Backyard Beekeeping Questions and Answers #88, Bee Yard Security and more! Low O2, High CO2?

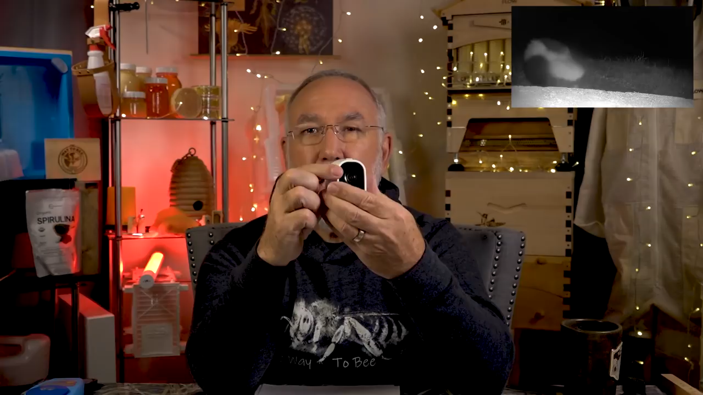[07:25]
So some people think, well, I'm going to put it in a little box and just have the lens sticking out there. Huge mistake.